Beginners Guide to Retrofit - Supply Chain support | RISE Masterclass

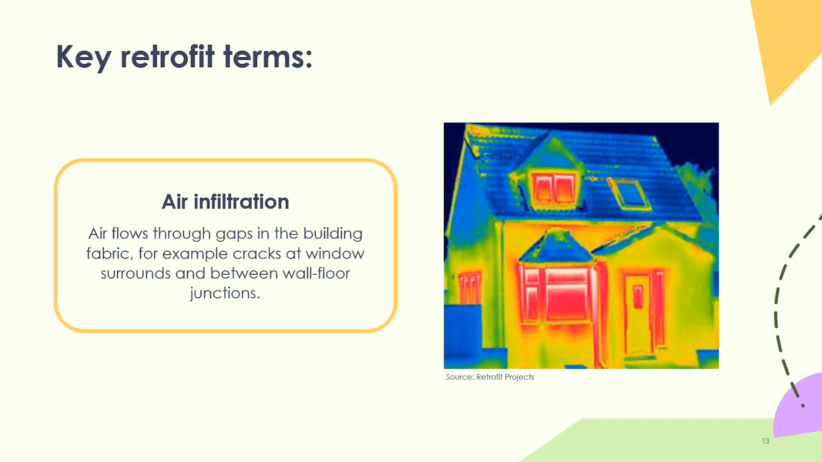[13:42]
So for example, it cracks at a window surrounds, or maybe around the walls, sorry, around the door, around the door junction. So you can see here on this image of the house, we've got a door on the right hand side in what looks like a porch. And we can see that there's a almost a red frame that surrounds it. And that's where the air is passing through the gaps and cracks, and that heats getting out the property. So this is air infiltration in terms of how that operates in a property. Thermal bypass refers to air movement through or around insulation. So effectively bypasses its purposes and reduces its thermal performance. So again, here, we've got an example of a terrace property here that's got blue and green walls and windows, which suggests they're pretty well insulated.
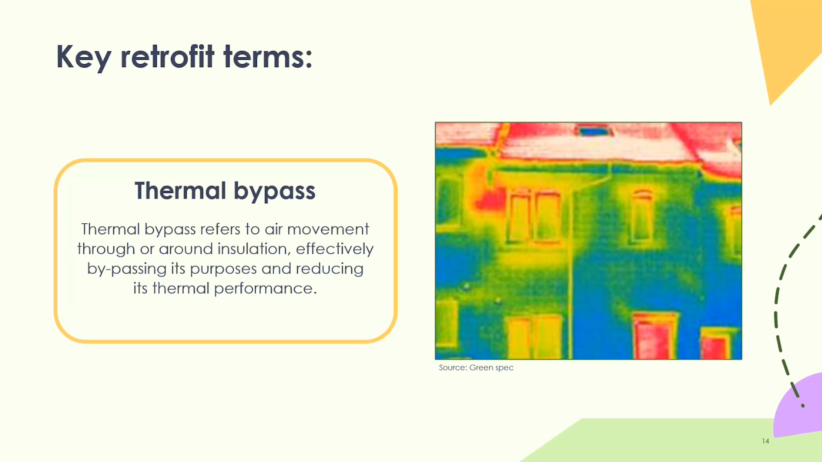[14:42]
So it might be very difficult to insulate that room in the roof. But unfortunately, the unintended consequence of that is a lot of heat escaping through there. And that might end up resulting in damper moulds in that room in the roof area as well. And thermal bridging are also known as gold bridges. And these are weak points in the building envelope which allow heat to pass through more easily.